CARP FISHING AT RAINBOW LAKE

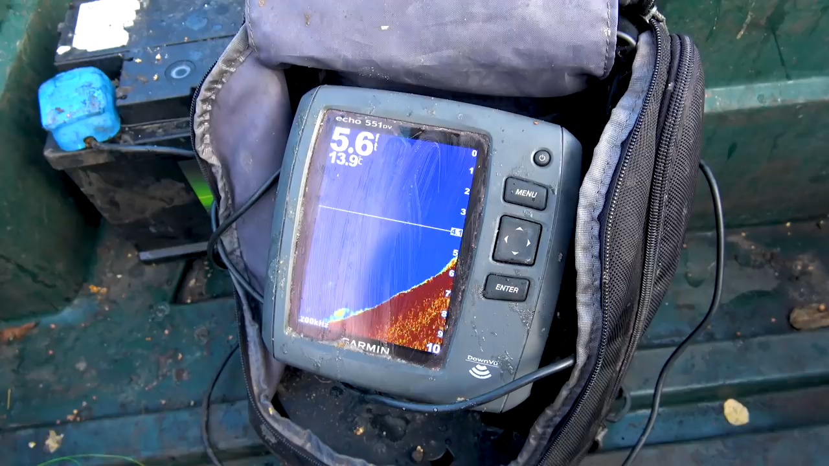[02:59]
On screen: depth 5.6 ft, water 13.9°C
We're coming up over the bar, really shallow on top, 3 feet at its peak and then straight back down.